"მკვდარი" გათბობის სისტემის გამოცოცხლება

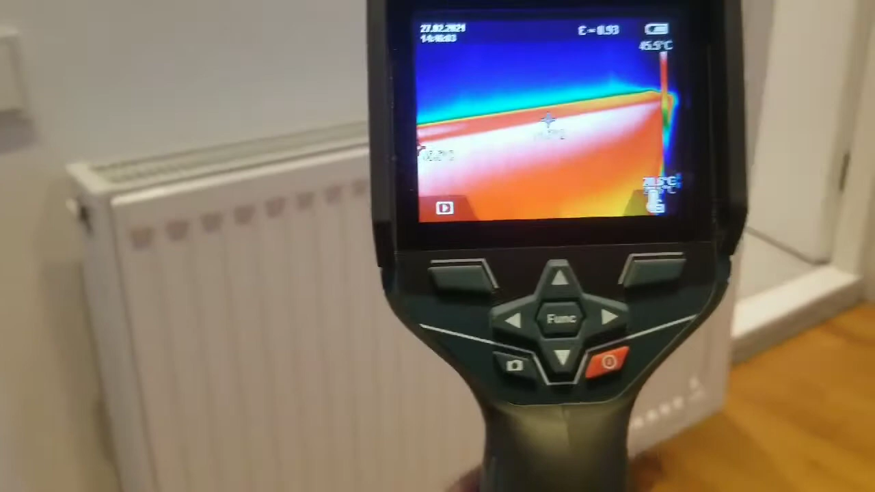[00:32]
Ეს ეს გასული არის მუშა რეჟიმზე.
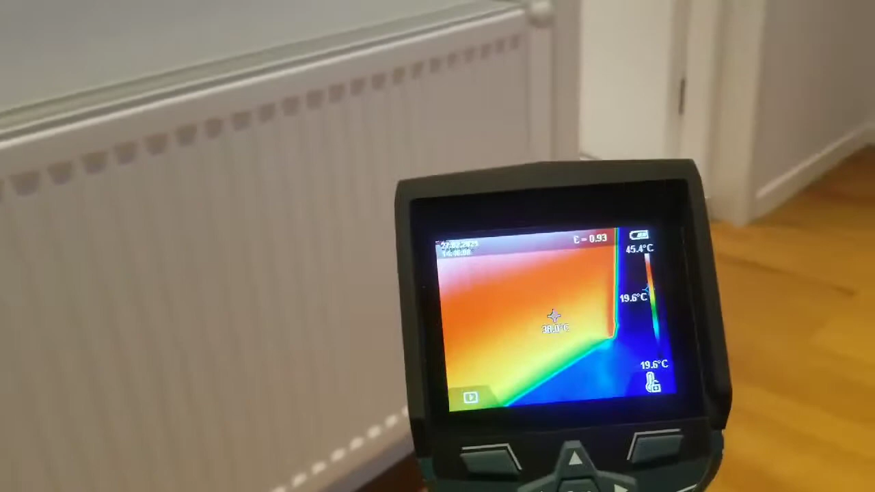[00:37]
On screen: scale top 45.4°C, scale bottom 19.6°C
Აბრატკას საიგებს, აი ეს არის ზუსტად ის პარალელური დაერთება ზემოთა ქვემოთა. ეს ეგრეთ წოდებული როცა არის 11-ის დეფიციტში.
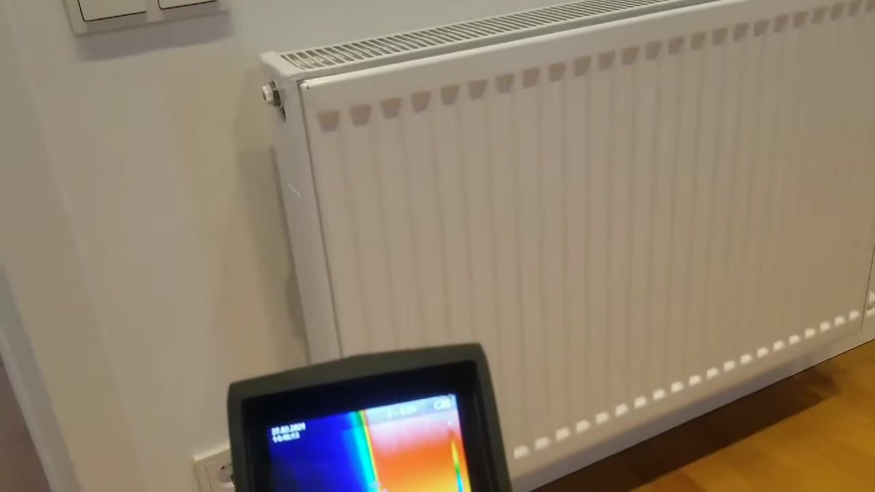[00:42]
Ახაც ფაქტიურად არა ხდება სისტემის გადარჩენა. როგორც ყოველთვის.